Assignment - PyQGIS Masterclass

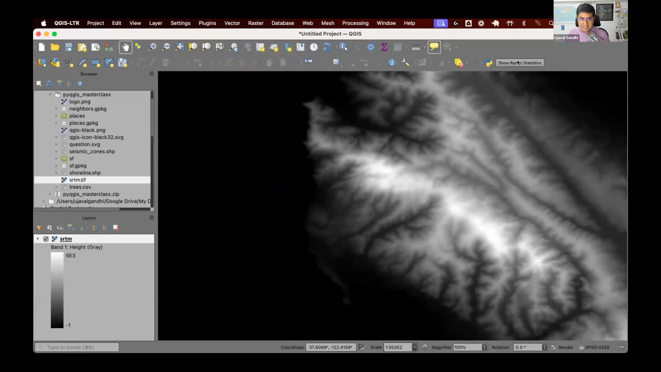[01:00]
I can click on it. It says average value of band one is 115 in this extent. If I change my extent, it says the average value is 47.